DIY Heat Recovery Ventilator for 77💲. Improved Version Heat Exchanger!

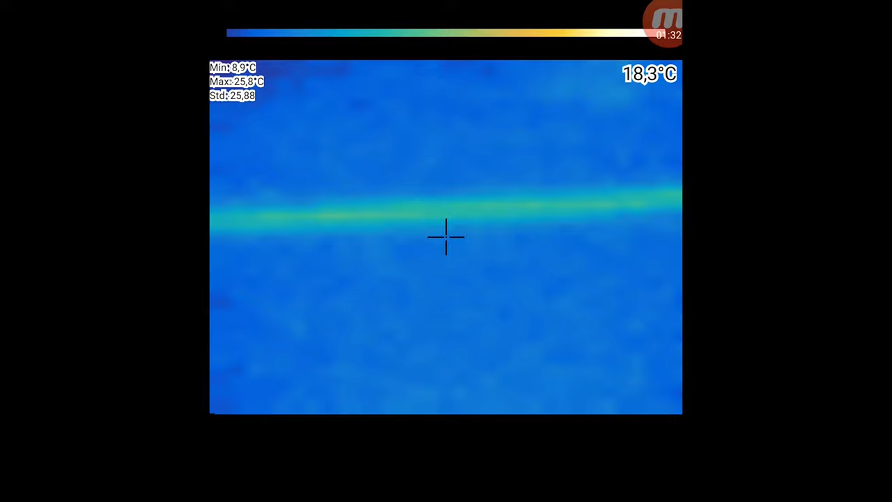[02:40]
On screen: spot 18.3°C, max 25.8°C, min 8.9°C
The cable is heated to 30 degrees. We put the cable in the heat exchanger and assemble it. Install the valve so that when the system does not work, the wind does not come back to the fans.
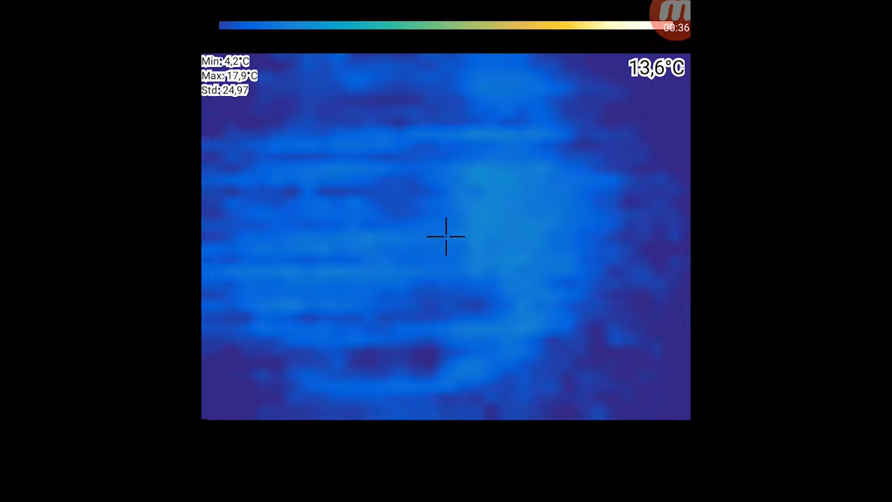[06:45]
On screen: spot 13.6°C, max 17.9°C, min 4.2°C
This is clearly visible through the thermal imager, but on the other hand, it consumes very little energy, and the air goes to the room warmed up.
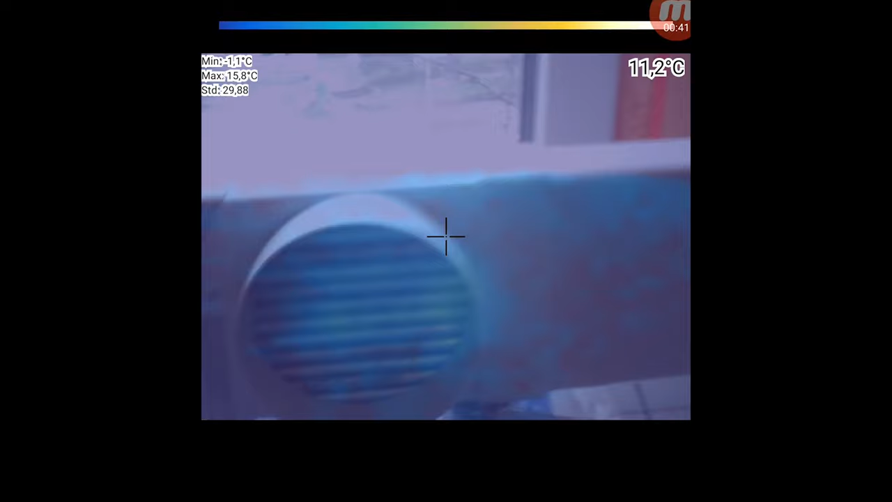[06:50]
On screen: spot 11.2°C, max 15.8°C, min -1.1°C
That is, you can spend less energy on heating the battery.